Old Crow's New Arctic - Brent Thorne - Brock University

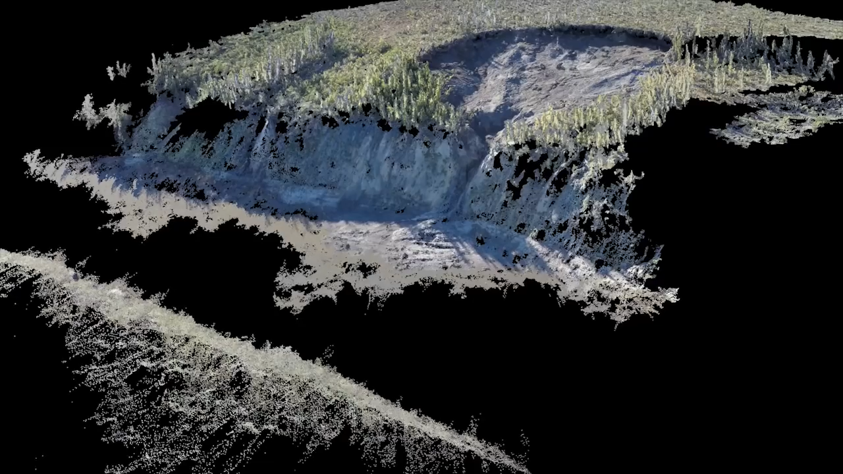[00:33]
and soil moisture samples in combination with UAV remote sensing technology to generate detailed land cover imagery.